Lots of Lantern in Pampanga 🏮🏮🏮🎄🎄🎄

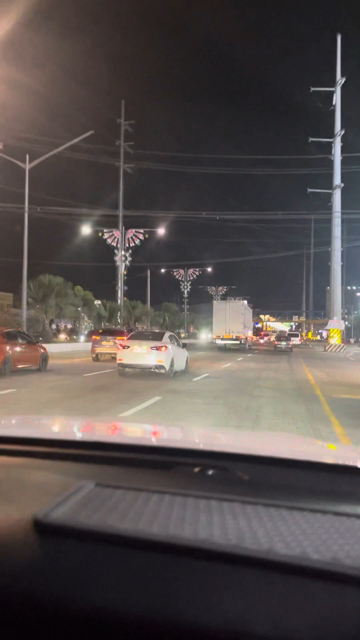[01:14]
Kasi tuwan-tuwa niya sa mga ilaw. Alam naman niya pag gusto niya at ayaw niya. Ito, no?
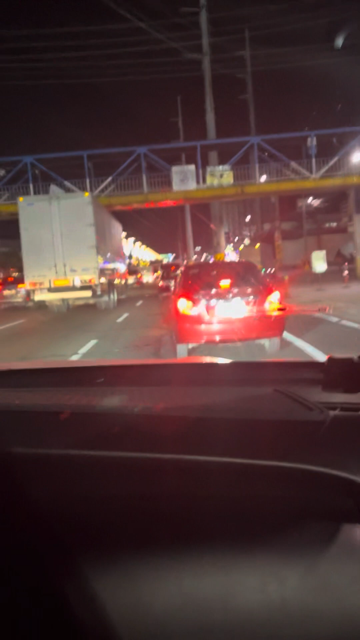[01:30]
Pati ang daan namin, ayan nakita niyo, ayan na puro ano yan. Puro mga faro.